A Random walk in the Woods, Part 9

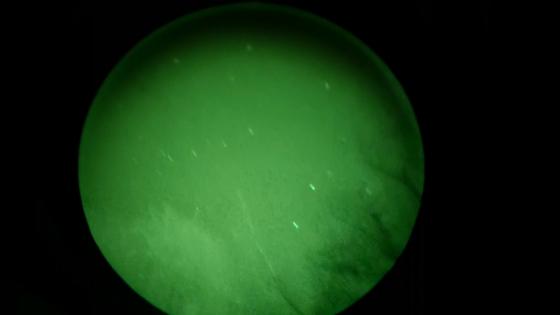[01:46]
and of course my handheld one yeah well that one always causes it to
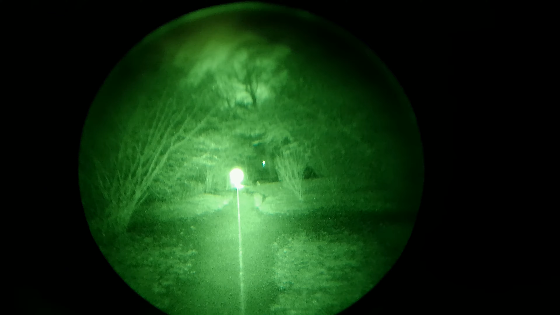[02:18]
okay when i had the gem 2 plus because it had water gating but this tube doesn't have water gating so it normally really screws with the the view when i recorded it
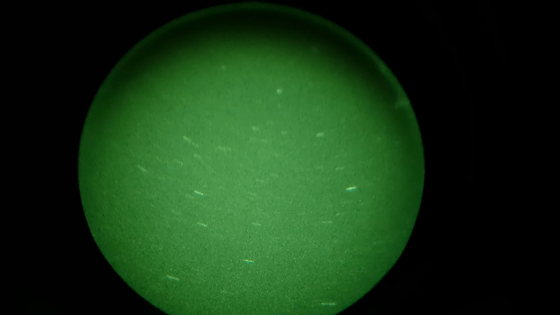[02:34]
well anyway let's see
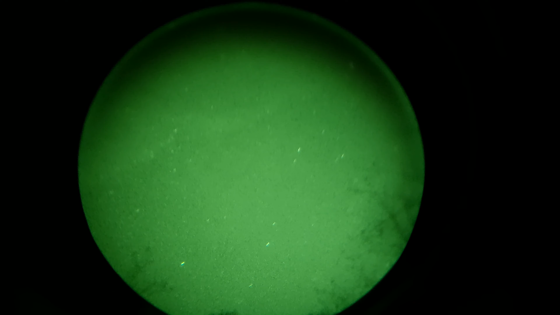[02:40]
oh i can hear a plane what's the plane's on that oh there it is
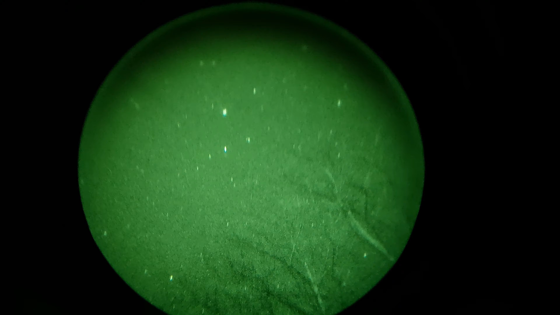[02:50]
it's just trying to focus on it a bit better
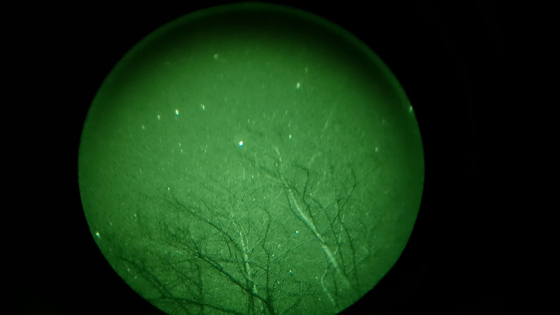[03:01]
so anyway that's the star view
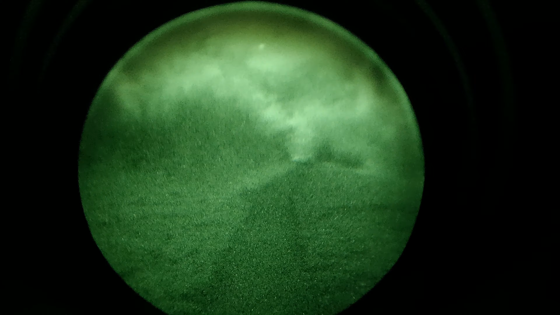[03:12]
try and focus on it a bit right
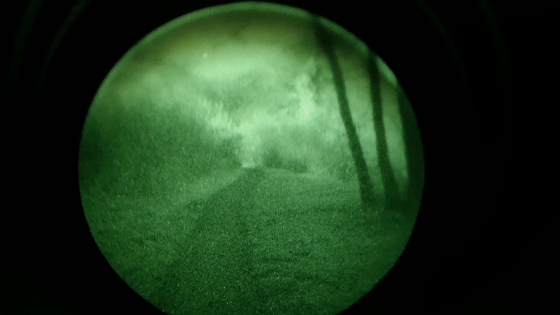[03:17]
yeah yeah it always it doesn't help with the view but it does help focus
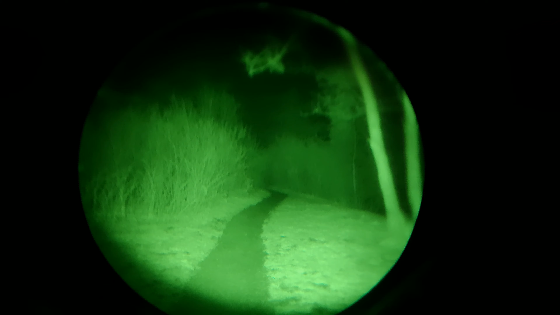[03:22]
the lens when i put the eye out on
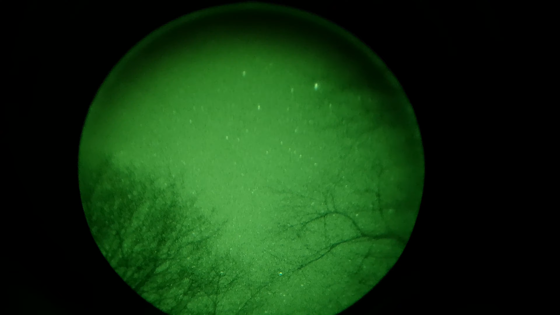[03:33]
so yeah anyway that is the starlight view
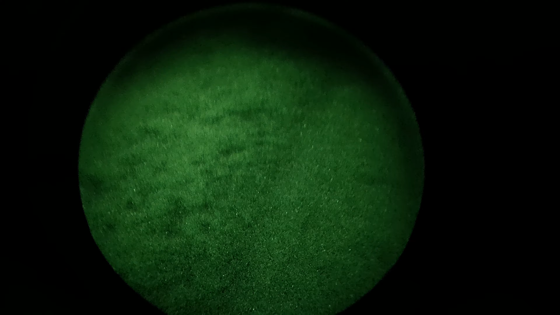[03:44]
it's not a dipole it's a uh cobra optics demon
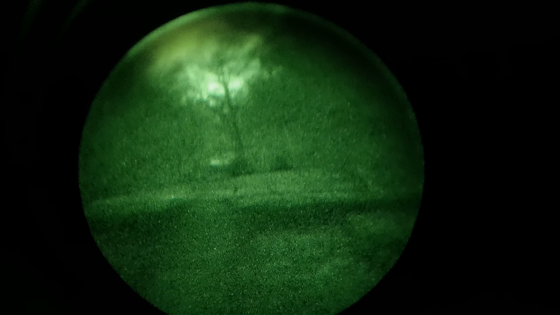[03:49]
but it's pretty much exactly the same as the uh dipole d128 technique you you you you you Thank you.